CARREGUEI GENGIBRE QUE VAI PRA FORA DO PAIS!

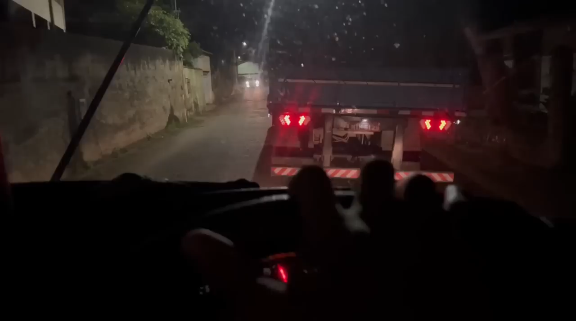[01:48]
Não vou conseguir passar ela. Fiquei atrás, né? Não tô empanhando. Esse paredão aí, que é dourado, né?